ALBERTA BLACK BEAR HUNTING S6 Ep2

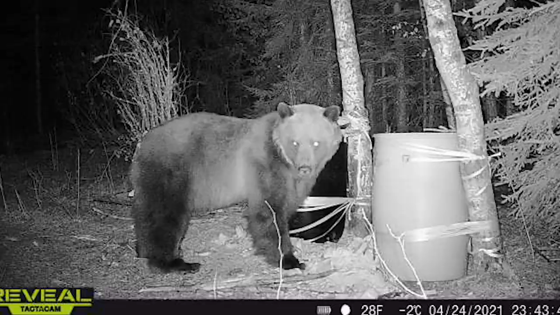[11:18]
our two baits in our existing area had been compromised by unwanted visitors
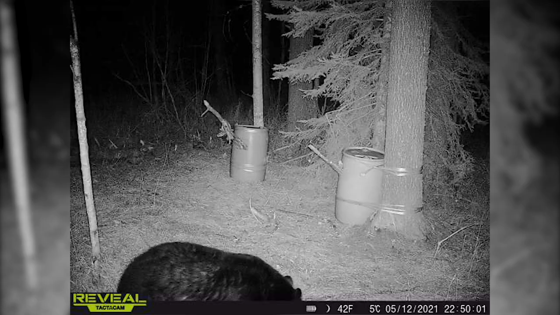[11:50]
we had our first visitor a beautiful boar had found the bait after that new